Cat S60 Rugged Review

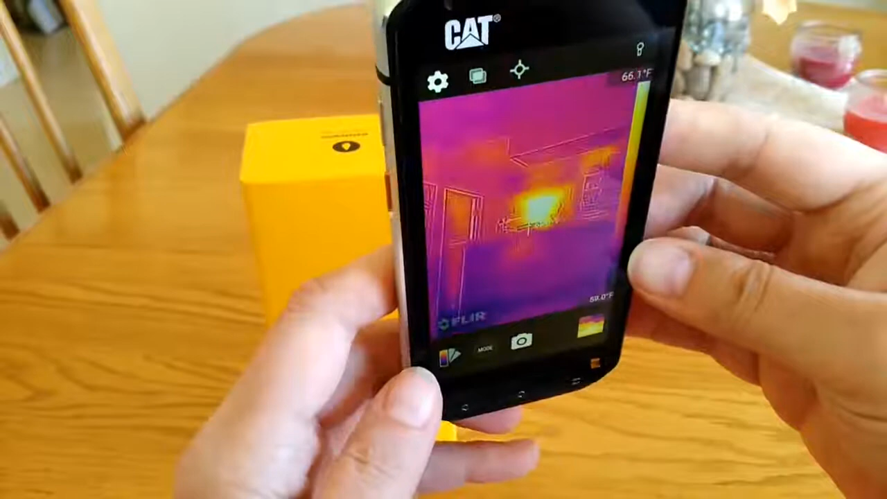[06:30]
On screen: scale top 66.1°F
like there's the door sun shining through so it's picking up that heat there in the background table and of course if I put my hand in front of it it's going to go ahead and try to auto focus or even if I stick my hand on the table and I let go you can see where my handprint was at because of the thermal imaging camera.